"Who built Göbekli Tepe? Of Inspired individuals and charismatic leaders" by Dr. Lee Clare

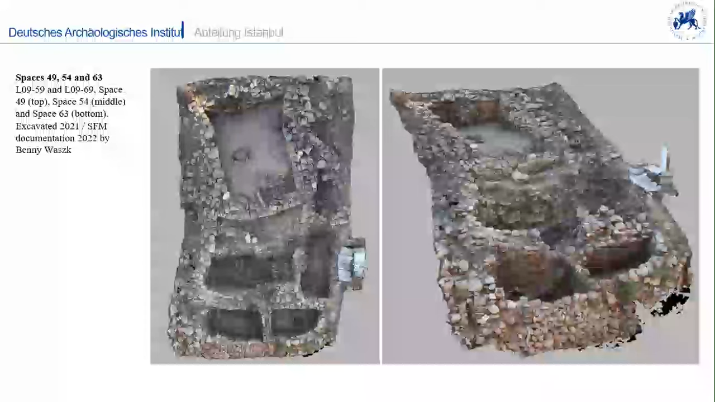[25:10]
There's a room here, or a space here, and two spaces here. Initially, we thought this was perhaps a round building that had been converted to a rectangular one. It turned out that the walls were actually additional and later. Interesting here is this area, where we have preserved plaster and the fragment of the portal stone.
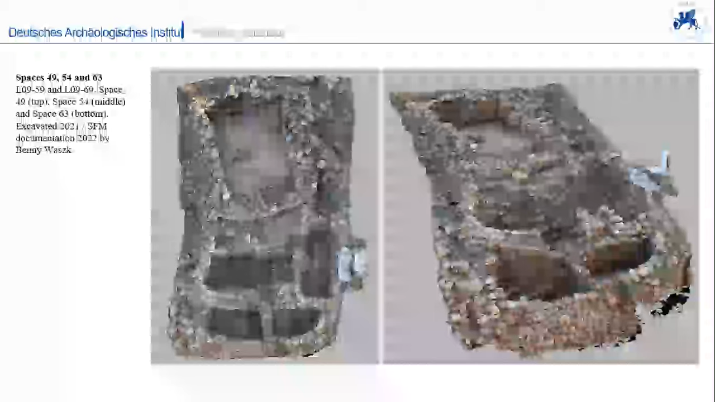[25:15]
It appears to be, or looks like,
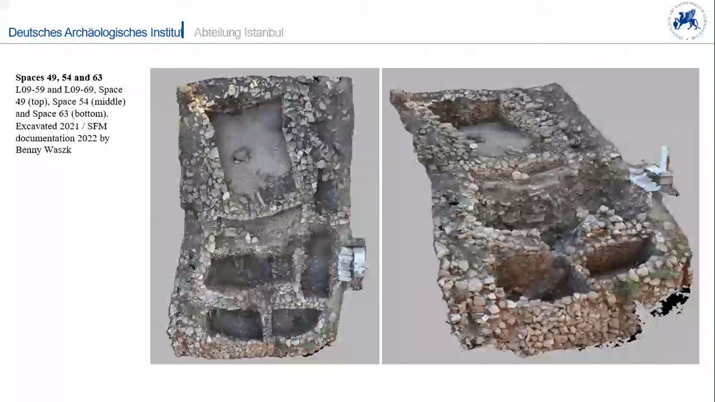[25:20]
the flipped roof or upper storey lying here. So this is actually here as well. This is in room 61 I just mentioned.
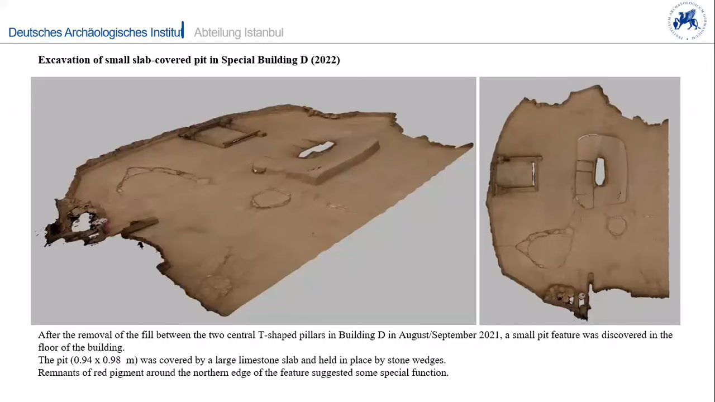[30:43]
we had Julia Greski with us, who was looking at the graves at the time, and said, okay, it's going to be something, because we're getting quite excited. Is it a skull nest? Is it, you know, something really cool? We opened it, and it was empty. It was quite flat. So we have this sort of crevice here that goes down a little way.
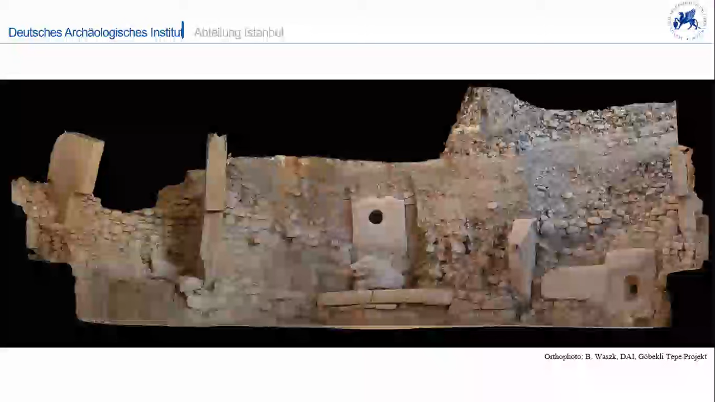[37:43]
looking inwards towards the north, of building deep. This is the famous pillar 43 with the headless guy and the vulture and the scorpion. This is this one here.
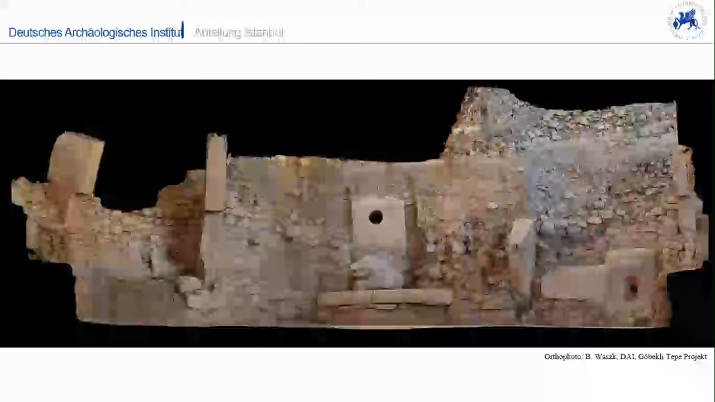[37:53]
This is then the bench with the pig and then this horizontal T pillar in the wall with this other niche. So now we can say that the northern front,
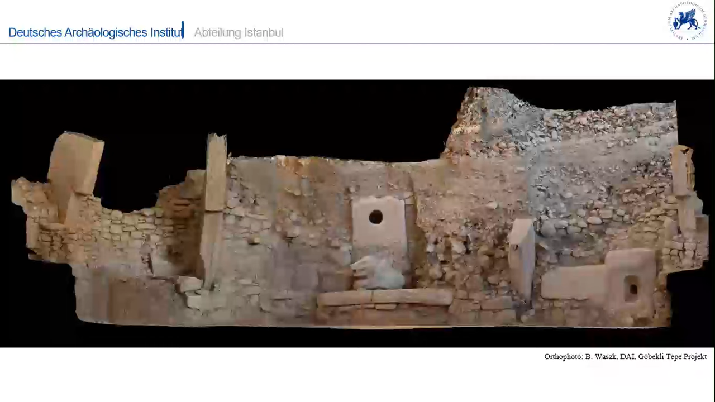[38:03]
or the northern, even more focused at the building, is now entirely excavated. Here's a preserved plaster floor, by the way, a plaster on the wall, by the way. So, yeah, we're very happy with that. We just have to think about how we're going to secure the section here. You can see here the rubble coming down.